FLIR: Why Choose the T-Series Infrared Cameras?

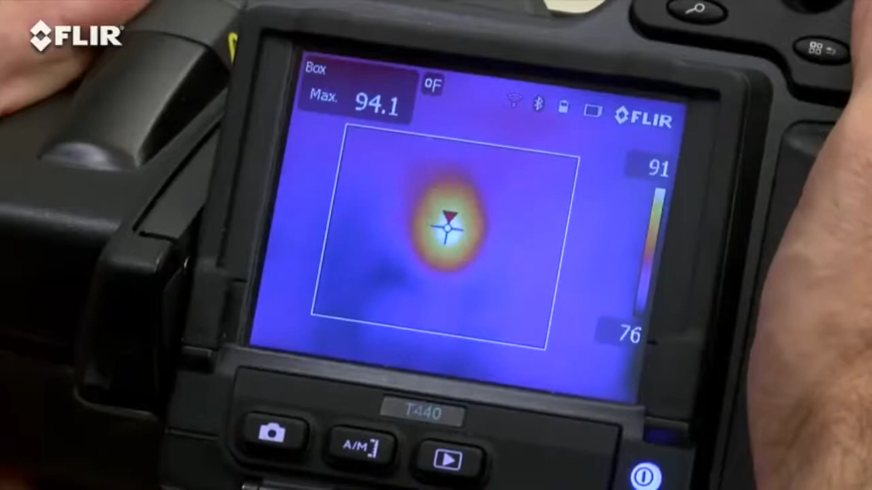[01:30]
On screen: max 94.1°F
See how quick it locks in the right temperature of the hot spot?
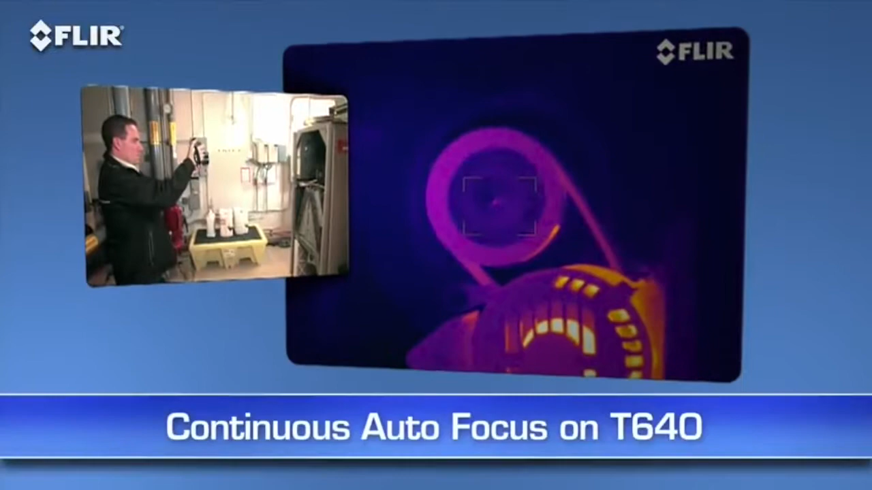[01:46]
Also on the T-640, you have the added benefit of continuous autofocus to keep your images sharp no matter where you aim, without touching a thing.
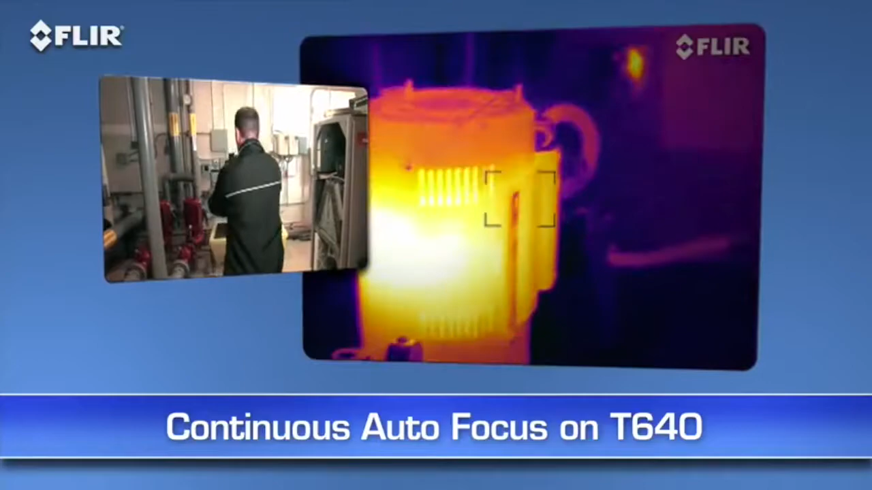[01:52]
How's that for ultimate speed and accuracy? Now here's another FLIR innovation that brings out even more detail on T-Series thermal images.
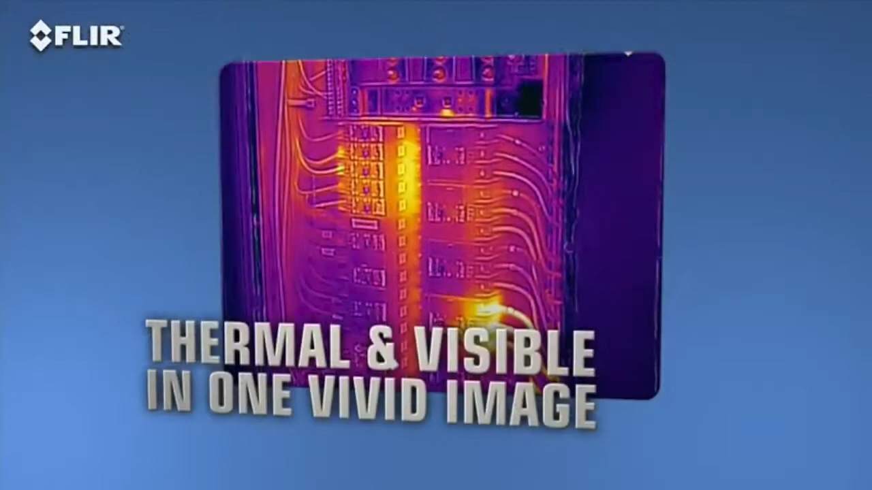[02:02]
MSX, or multi-spectral dynamic imaging. MSX enhances thermal images with visible spectrum definition captured by the built-in digital camera.
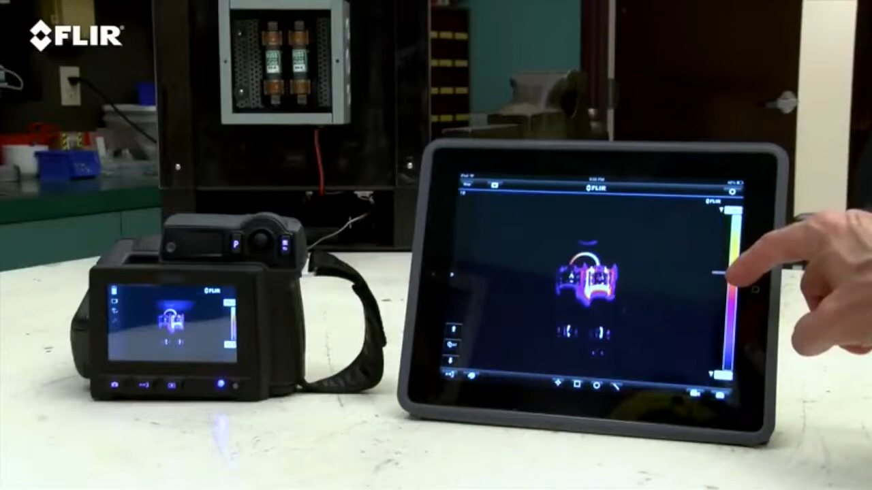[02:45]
level and span, color palette choices, and temperature measurement tools.
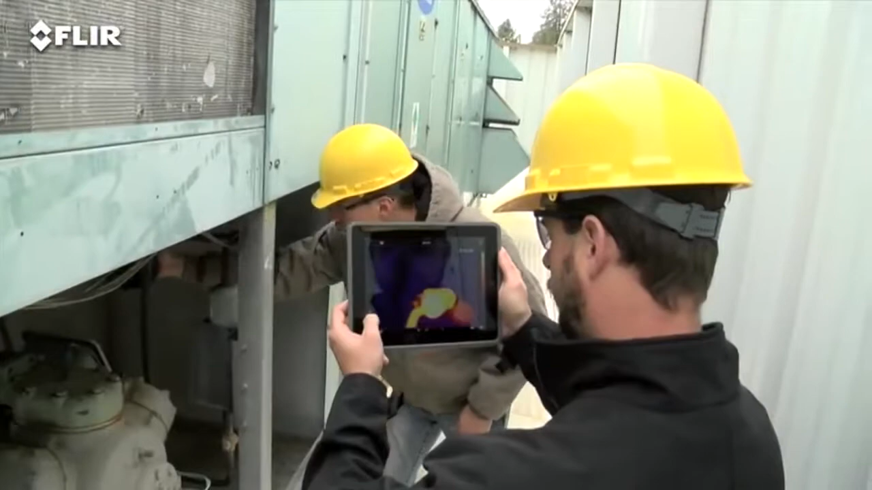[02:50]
Handy if you or someone else wants to monitor and adjust the image from a distance.
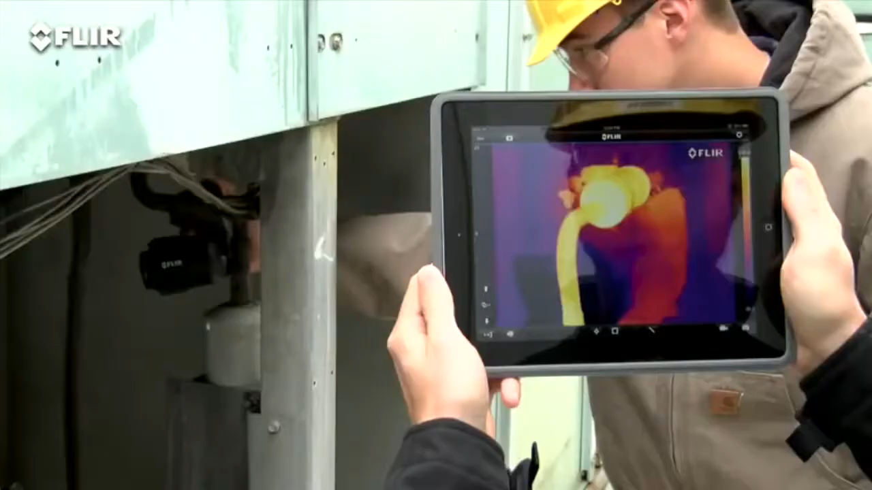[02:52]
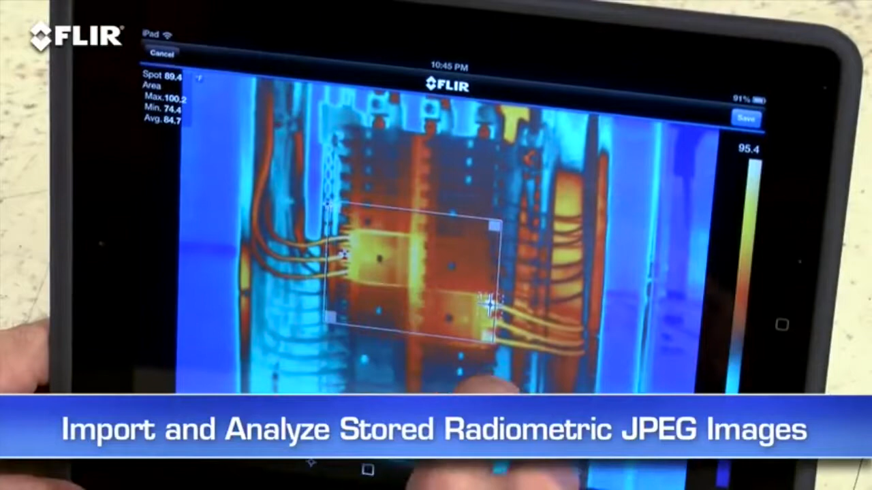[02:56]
You can import and analyze stored JPEGs with the app too while you're still on site, quickly create a professional report, and share it by email to get a faster response.
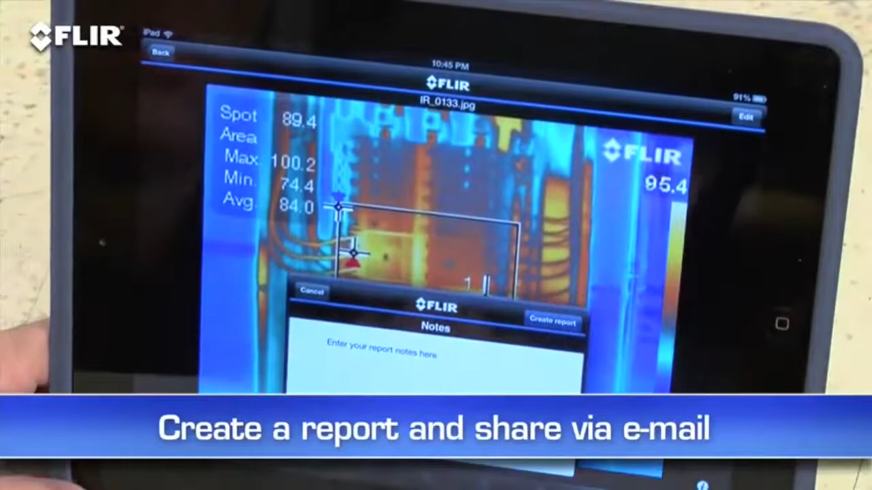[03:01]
T-Series also has Bluetooth that talks to X-Tech meter link tools.
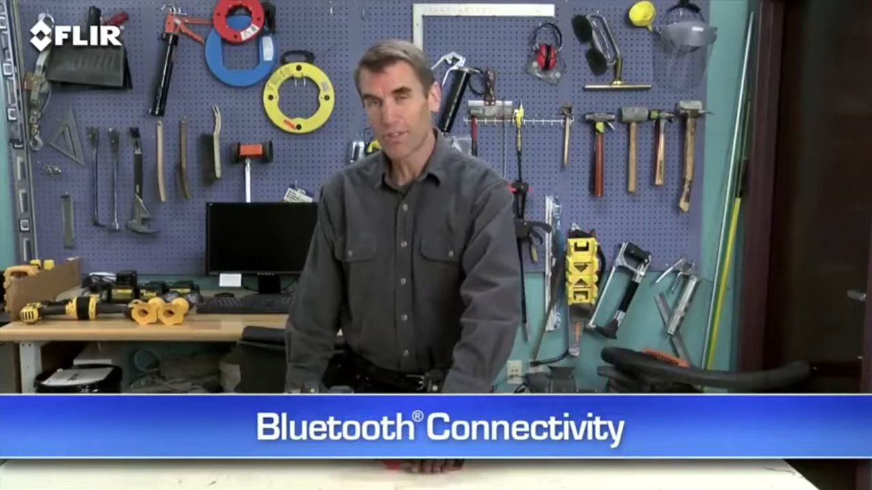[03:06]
This is a very simple way to embed electrical load data directly into
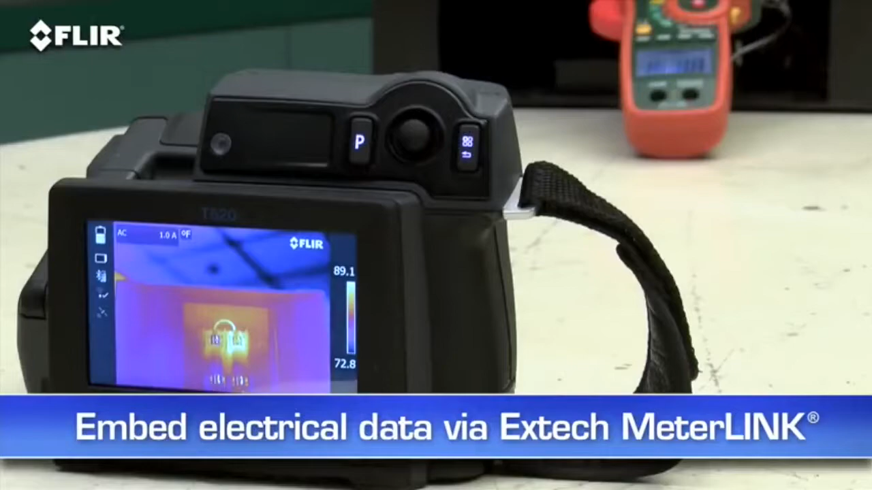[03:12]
your thermal images when you need to capture more than just temperature.
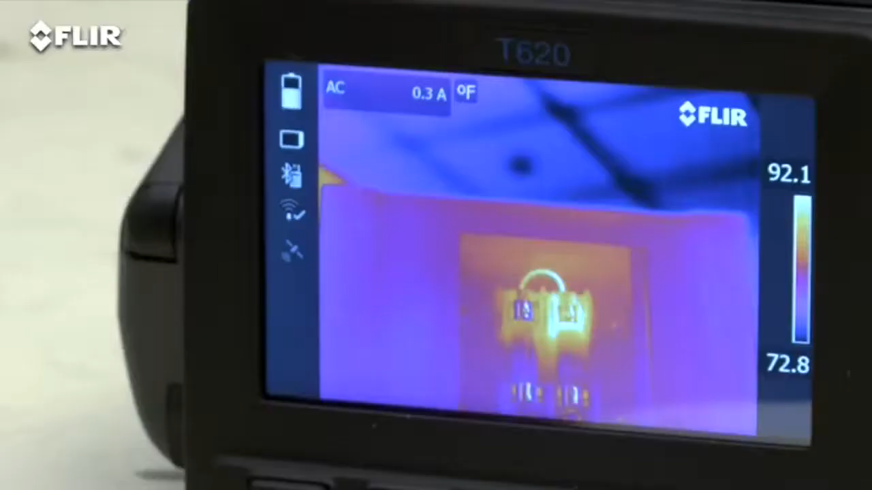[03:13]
Now as I mentioned earlier, there are four T-Series models. The T420 and T440 with our Hi-Res 320x240 thermal detector,
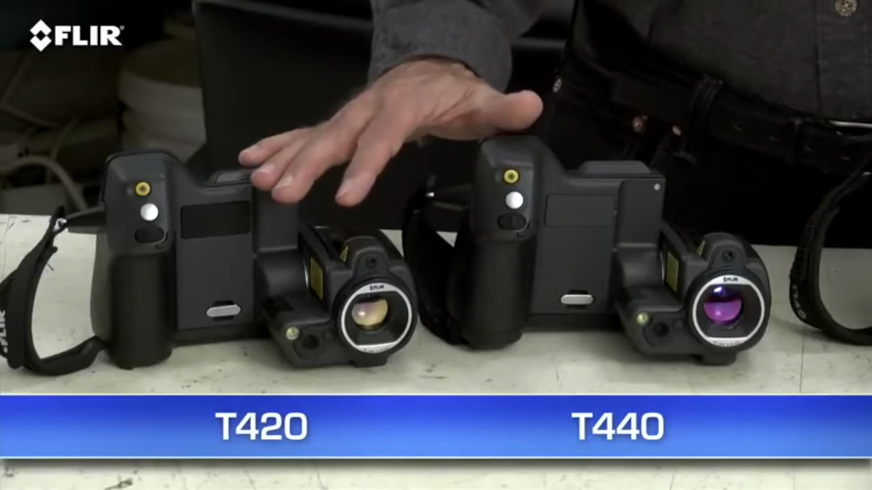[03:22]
and the T620 and 640 with FLIR's 640x480 array, the highest resolution we offer in our handheld cameras.
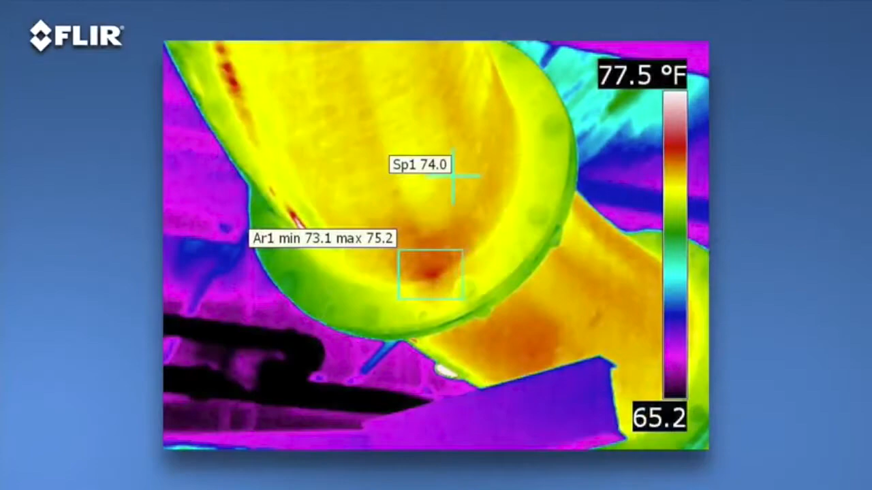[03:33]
On screen: scale top 77.5°F
That's 307,200 pixels for the best detection, pictures, and measurements, particularly on small objects farther away.
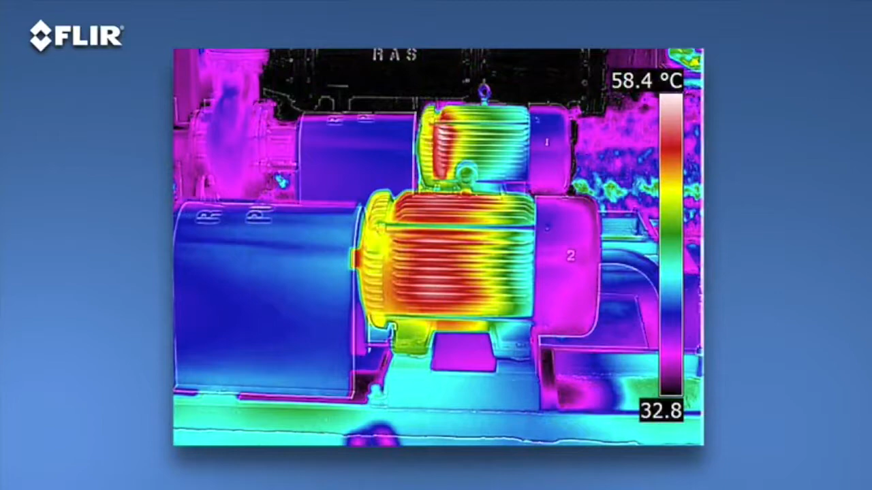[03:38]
On screen: scale top 58.4°C
As you can see, the images are stunning.